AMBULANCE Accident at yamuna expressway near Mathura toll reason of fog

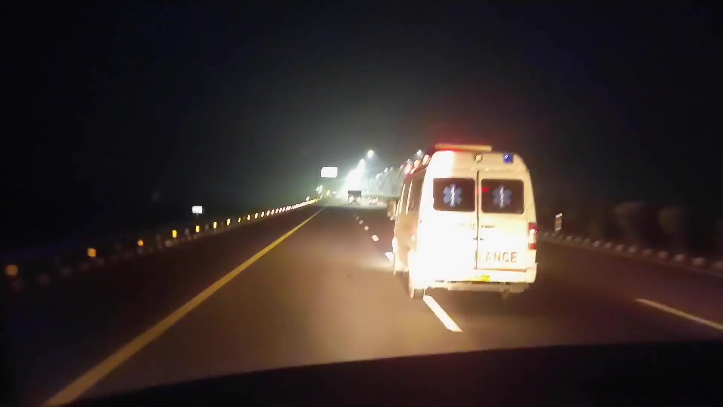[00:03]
हेलो गाईज कैसे हैं आप सब तो आज मैं आपके लिए वीडियो लेकर आया हूँ विंटर चल रहा है तो सभी को पता है कि इस टाइम हाइवे पे बहुत जादा ओश पटती है यह आप सामने गाड़ी चल की देख रहे हो यह
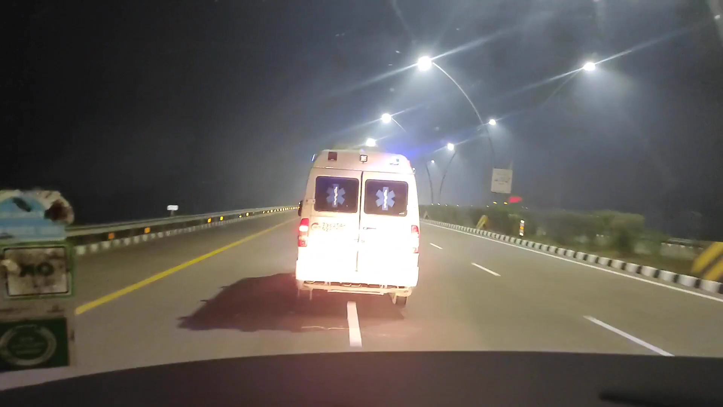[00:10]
एंबुलंस यह हमारी दूसरी अबुलंस है और ह ड्राइवर रैस्ट के लिए वो तुन जार गंटों के लिए रूख गया था और हम आगे चले गए